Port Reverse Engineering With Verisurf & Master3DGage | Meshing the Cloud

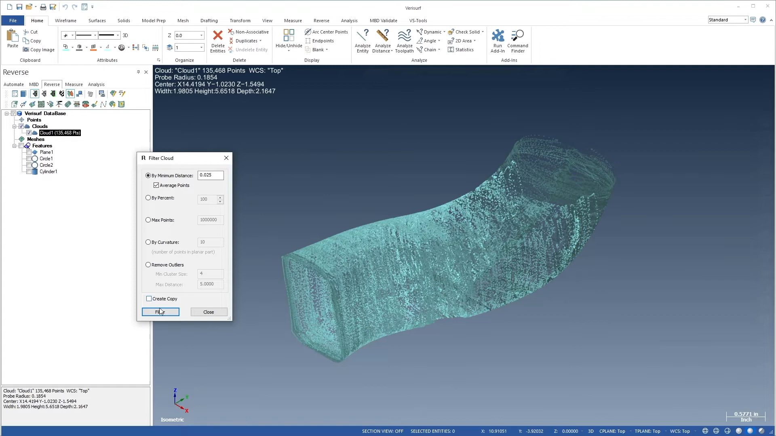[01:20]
if we're testing various settings we can save the filtered cloud as a copy we'll then choose filter and close let's rotate the cloud to observe the uniform point distribution if we notice any outliers we should remove them before proceeding
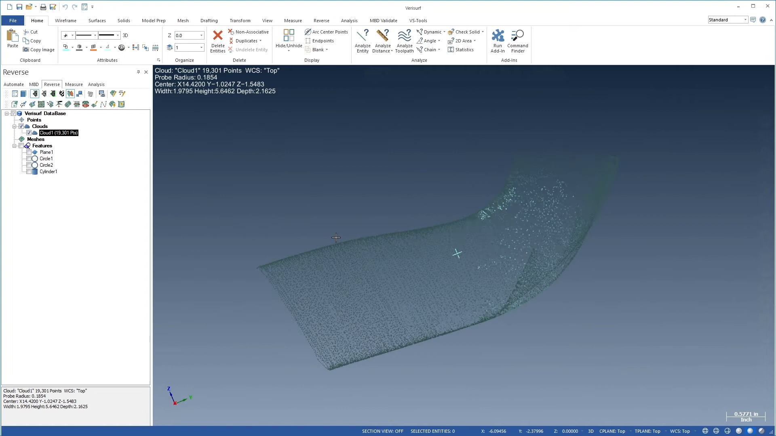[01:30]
next we'll create a mesh let's right click the cloud and choose tools 3d mesh note that we could have filtered the points while meshing rather than
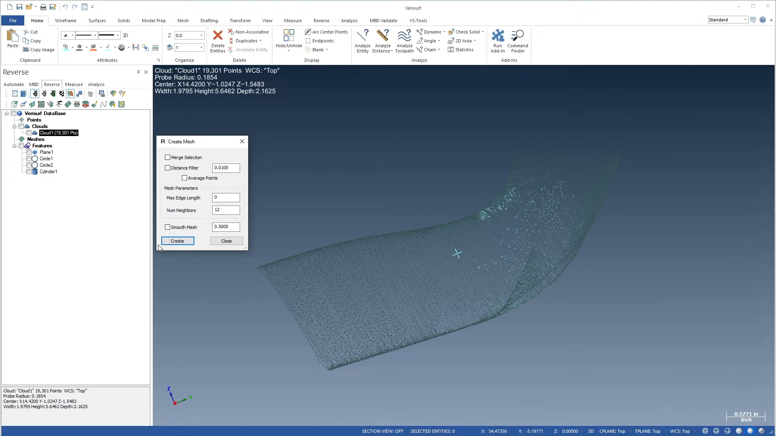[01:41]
beforehand this would simplify the comparison of multiple meshes using various filter distances we'll accept the default mesh parameter values shown here and choose create
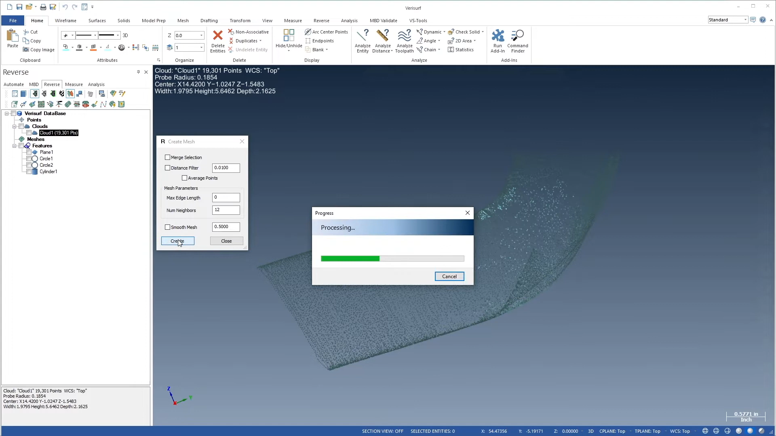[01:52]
let's highlight the mesh and view the result if we display face edges we can see the pattern of triangles there's a
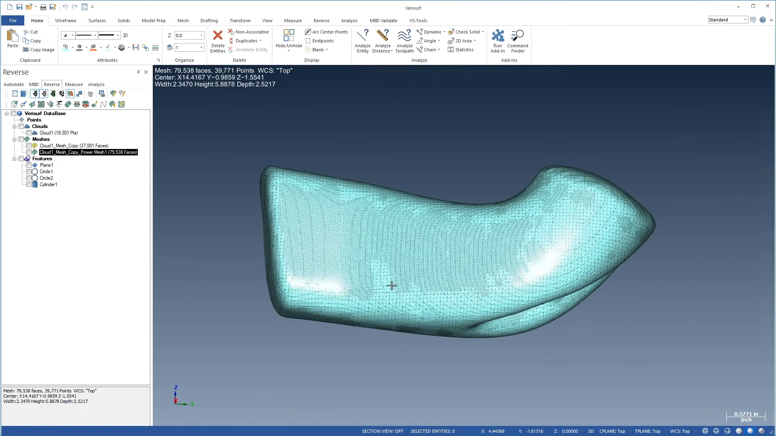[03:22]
if we hide the face edges we see a few small depressions in the mesh let's right click the mesh and choose tools smooth we'll choose